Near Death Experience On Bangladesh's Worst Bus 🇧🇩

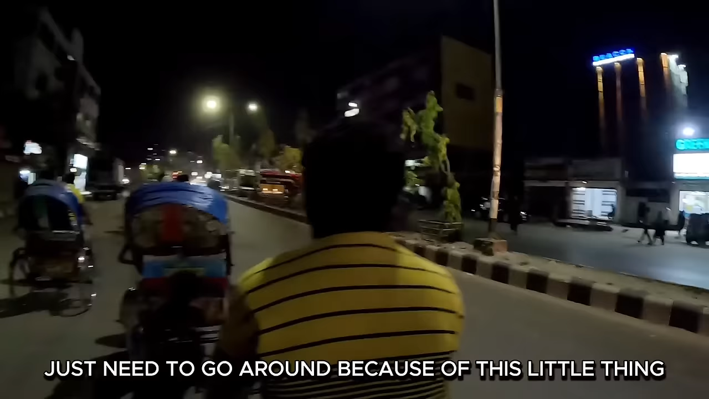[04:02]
Just need to go around because there's this little thing, so we can't stop here.
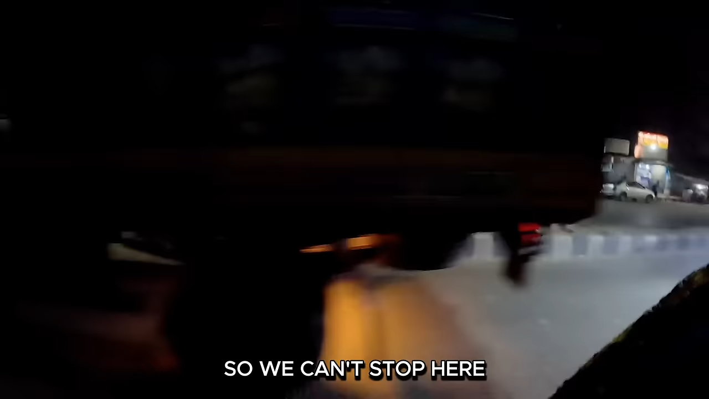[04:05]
Wow. See the size of that truck going by, as in this little thing.
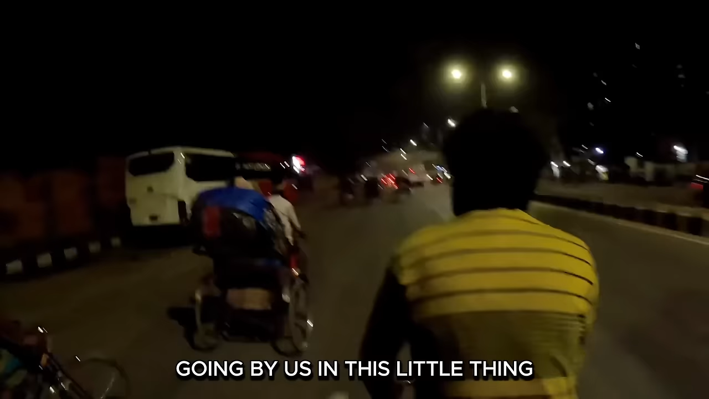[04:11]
Coming in hot on the inside now.